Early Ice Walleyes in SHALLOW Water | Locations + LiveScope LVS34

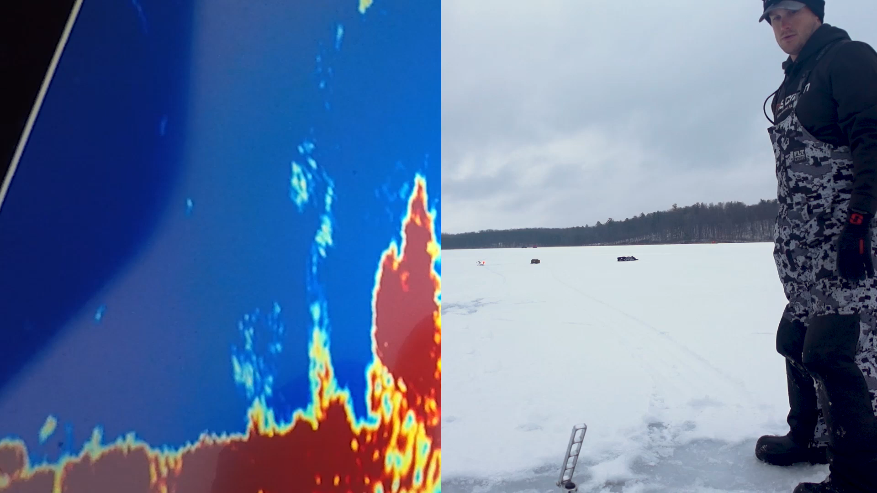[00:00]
Geez. How'd that whiff? That one. There it bit. Well, welcome back to the channel.
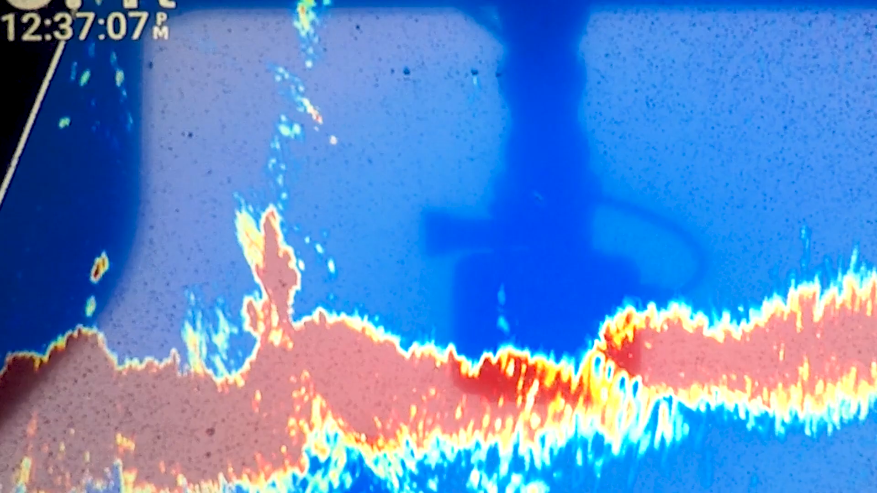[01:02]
A little bit of everything is around these shallow weeds on these flats this time of year.
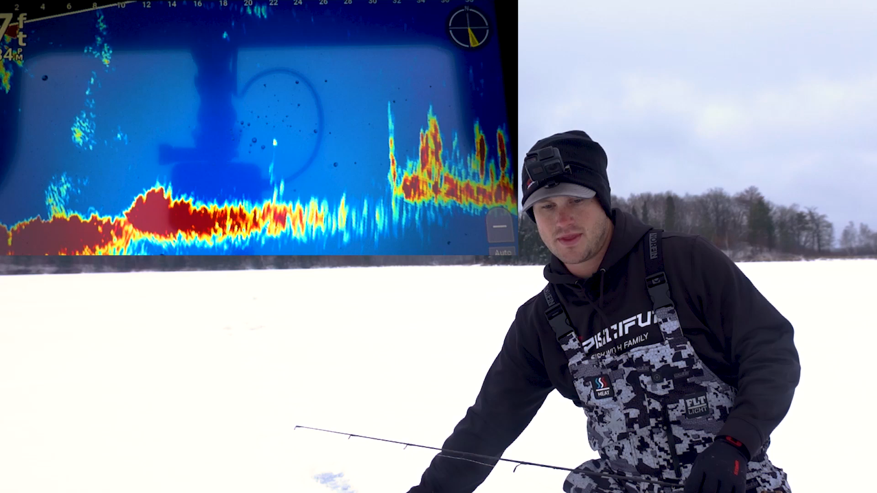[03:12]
I'm guessing a lot of those are, you know, perch or panfish or something. But I'm assuming there's going to be some walleyes.
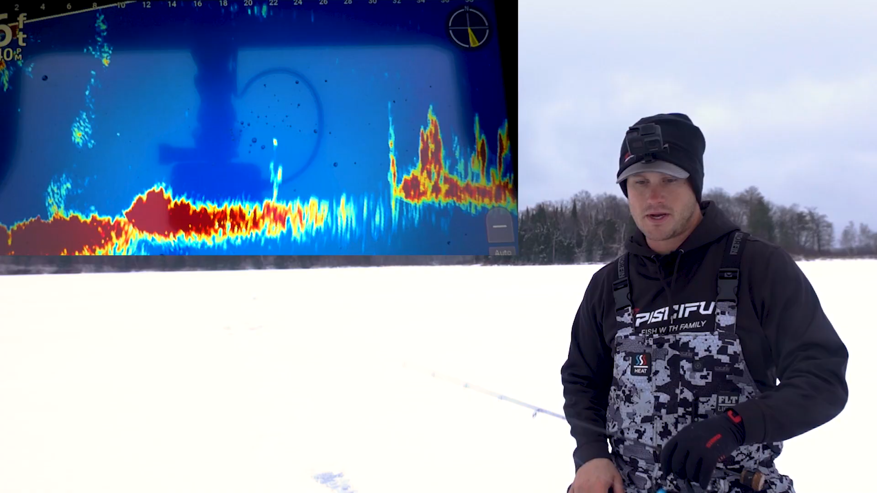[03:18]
Maybe some decent pike cruising around there as well.
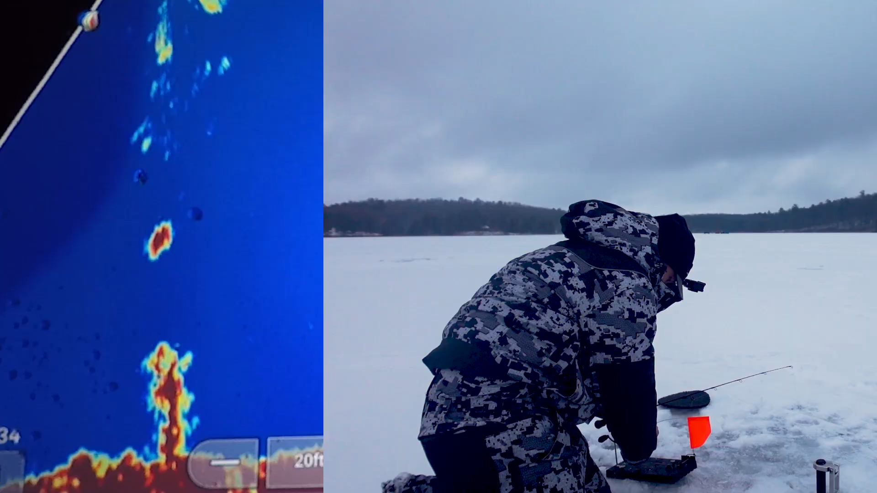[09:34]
They get spooked pretty easily. Something coming in already.
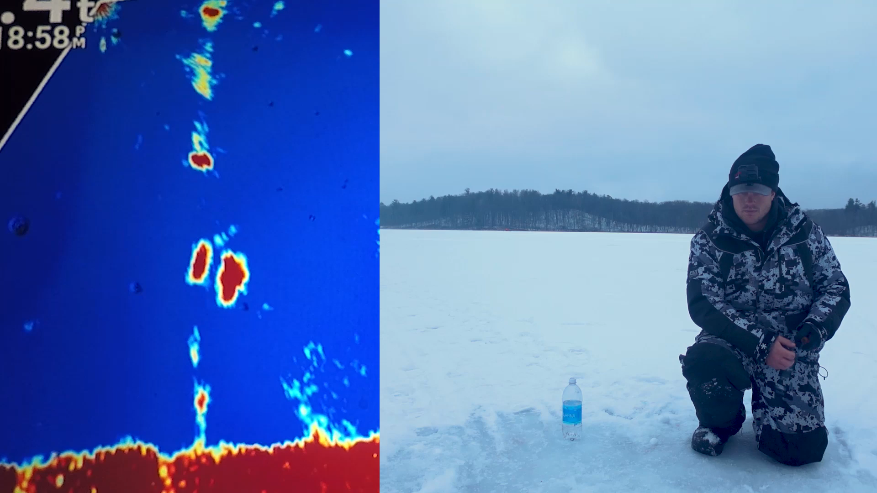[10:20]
Let's see what it is. Geez. This thing came out of nowhere. It was right on bottom.
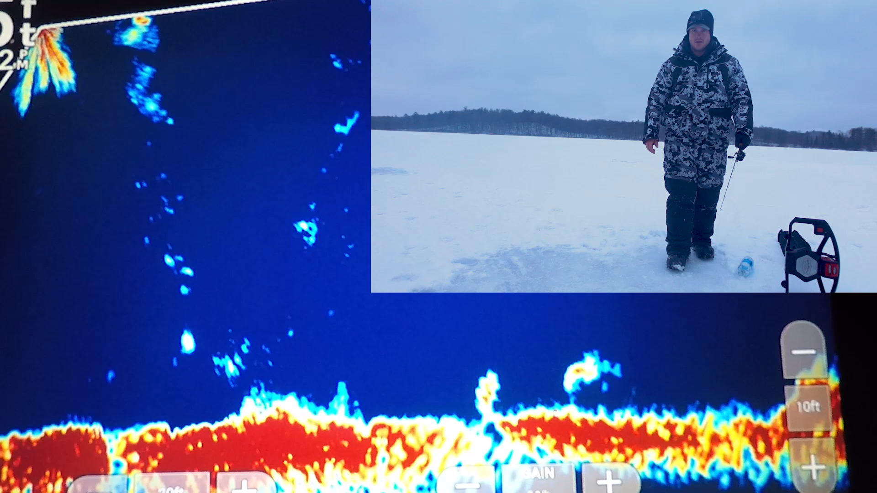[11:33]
Oh that one looks a little bigger. That one looks a little bigger. Oh no. And it spooked. Oh come on. That one. Looks like a better fish. It's coming right from this side of me.